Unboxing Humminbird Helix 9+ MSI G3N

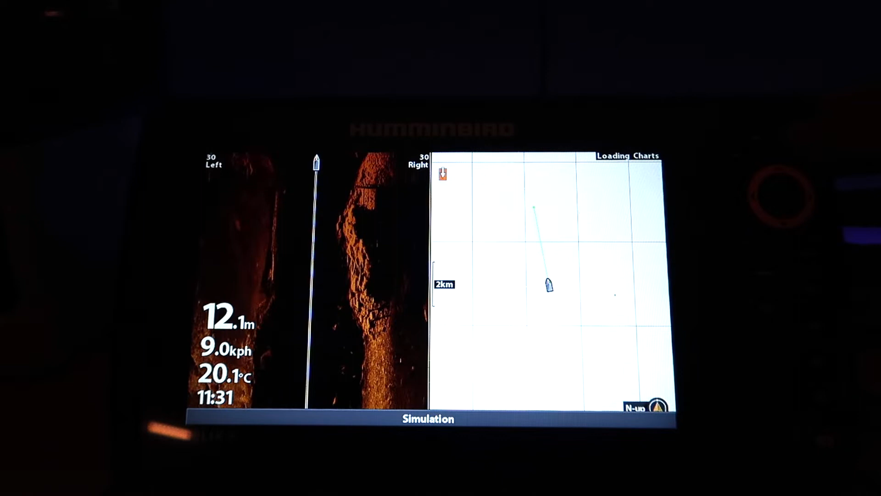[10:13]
On screen: depth 12.1 m, water 20.1°C, speed 9.0 km/h
the side imaging or the 360 degree imaging
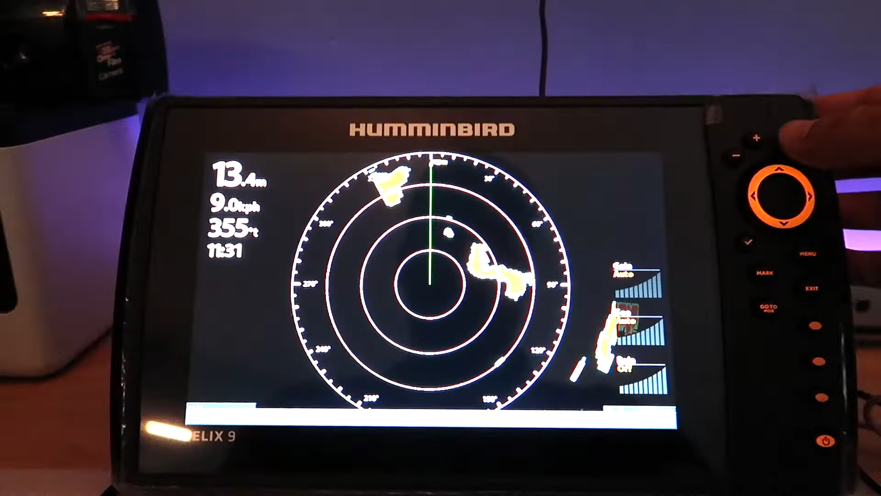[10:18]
On screen: depth 13.4 m
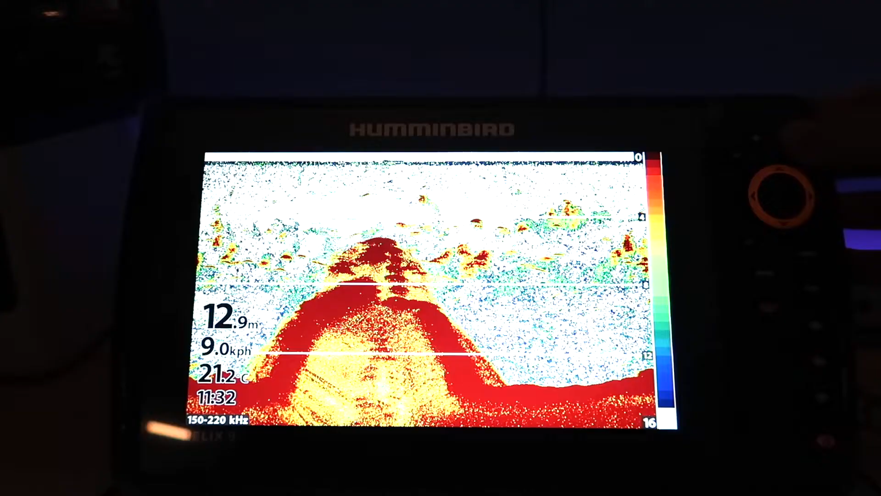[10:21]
On screen: depth 12.9 m, water 21.2°C, speed 9.0 km/h
this looks so cool there's the 2d sonar there
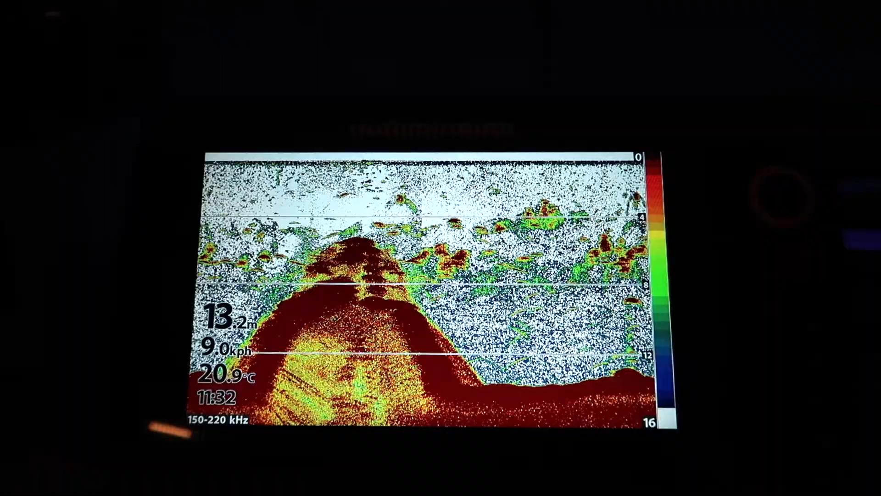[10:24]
On screen: depth 13.2 m, water 20.9°C
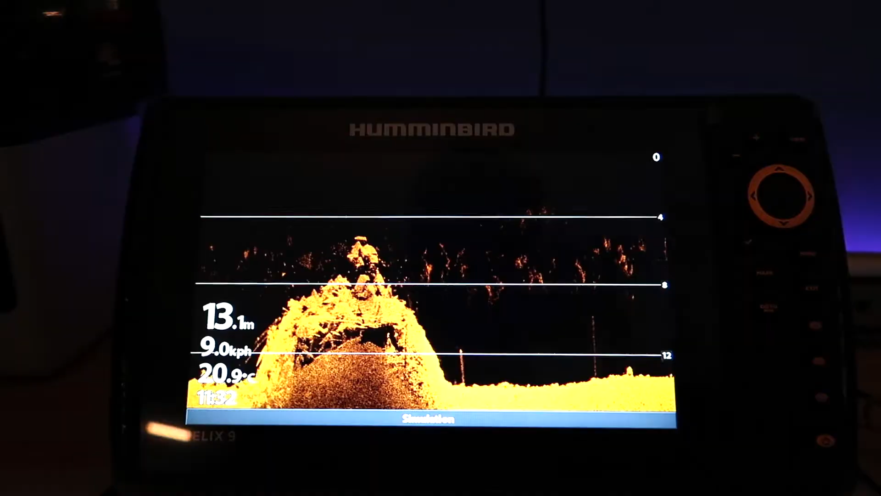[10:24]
On screen: depth 13.1 m, water 20.9°C, speed 9.0 km/h
is the down imaging full screen the side imaging full screen
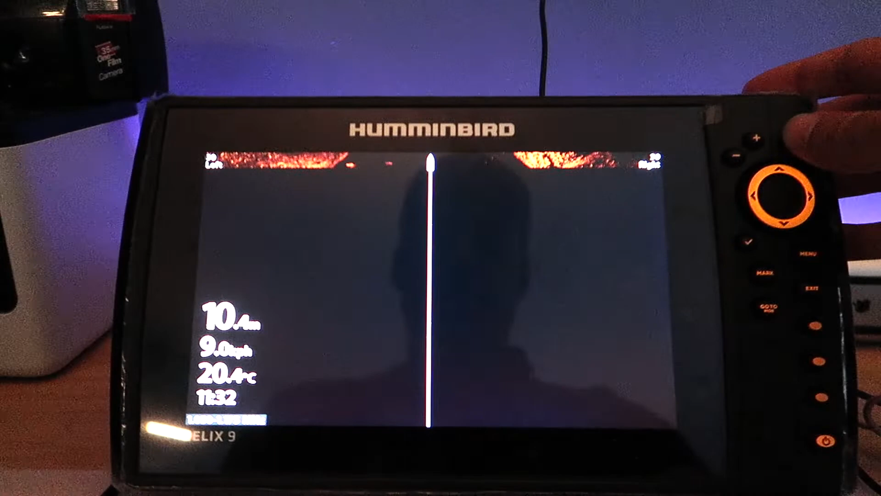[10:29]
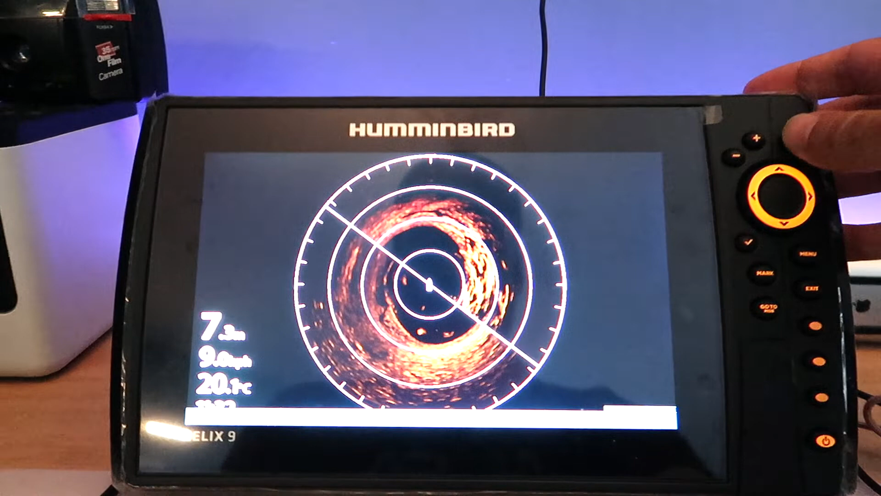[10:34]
and the 360 then you have sonar
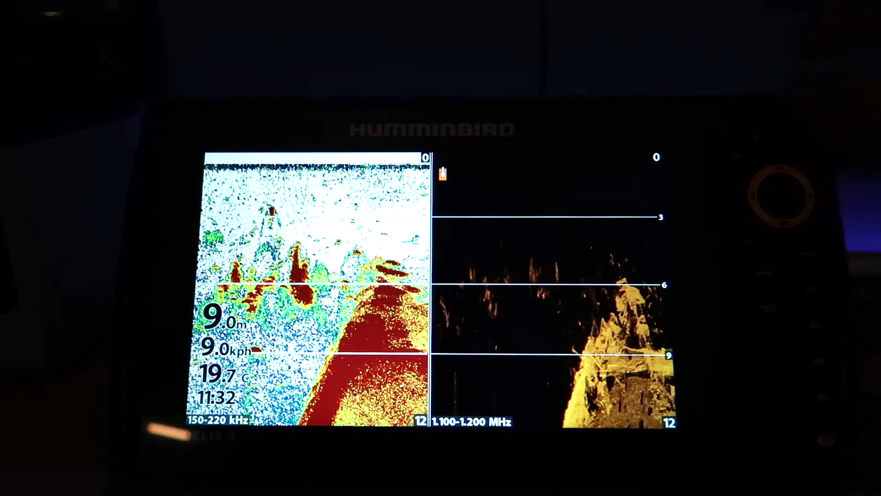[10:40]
On screen: depth 9.0 m, water 19.7°C, speed 9.0 km/h
and then the down imaging and the 360 then you have sonar and then the down imaging
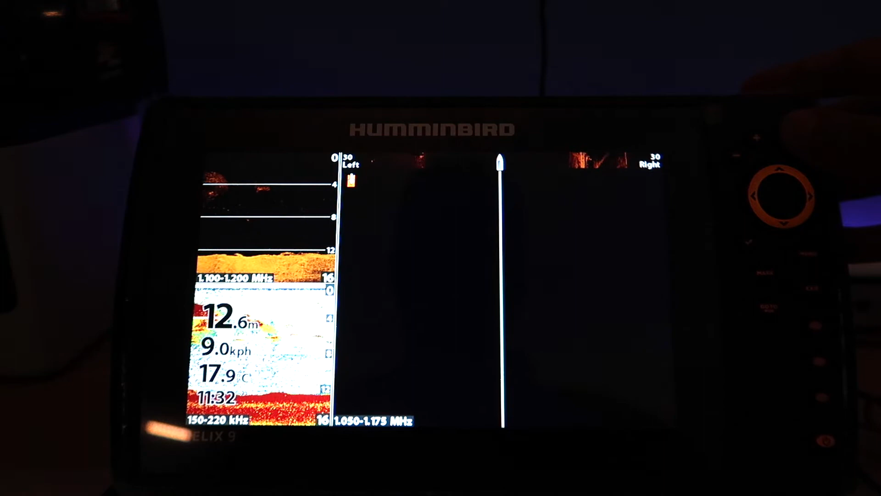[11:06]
On screen: depth 12.6 m, water 17.9°C
yeah then this one over here you have your
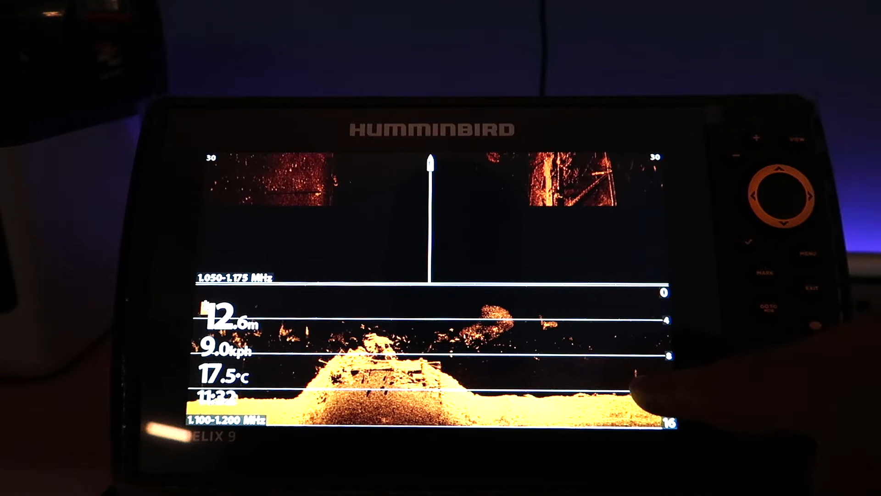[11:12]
On screen: depth 12.6 m, water 17.5°C, speed 9.0 km/h
down imaging and side imaging and what's really cool is that these lines are actually in well it says in meters but yeah so you can change it to feet but this is your depth mark sonar now
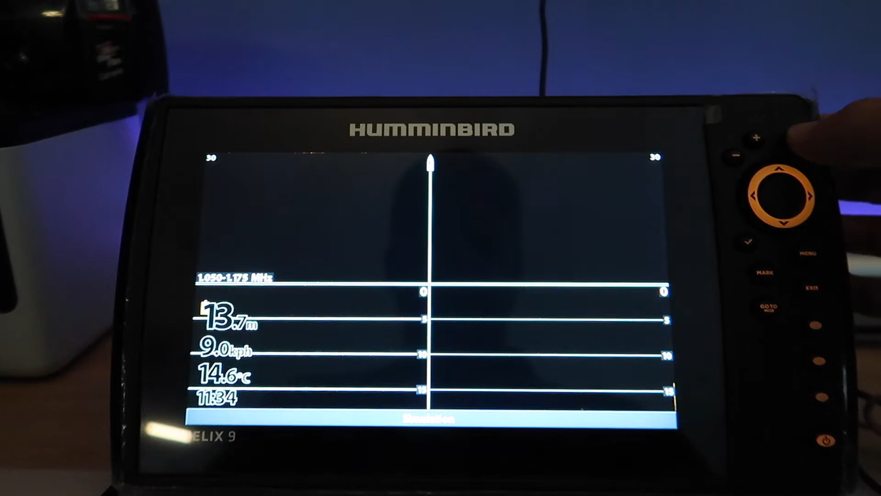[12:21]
On screen: water 14.6°C
all right this is this one I really like so you have your 2d your down imaging and your
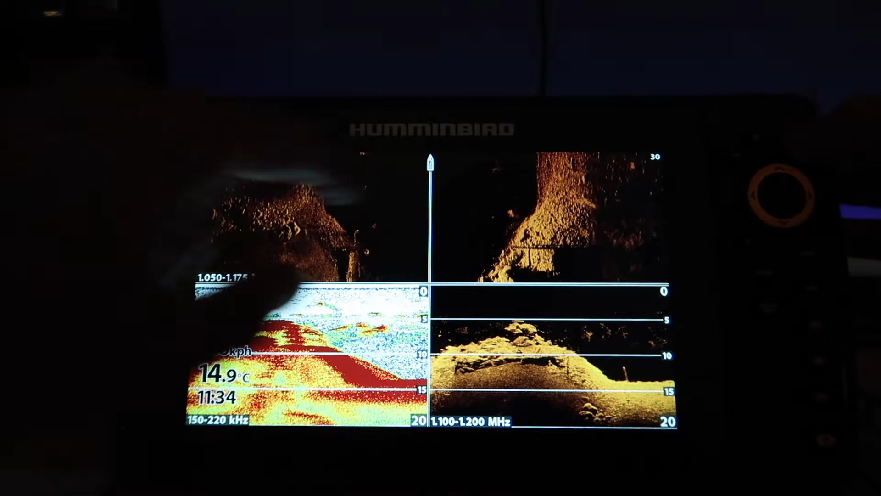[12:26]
On screen: water 14.9°C
side imaging then there's your maps I'm not in Newport remember this isn't simulation mode as it says right there then this is your like your GPS